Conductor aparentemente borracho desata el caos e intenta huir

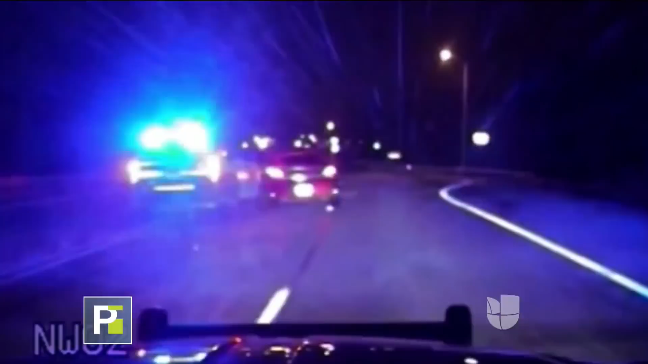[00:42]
Ni las maniobras de los oficiales, ni las esteras de clavos que colocaron en la vía, lograron detenerlo, hasta que finalmente un policía logra sacarlo de la carretera con su patrulla y termina arrestado.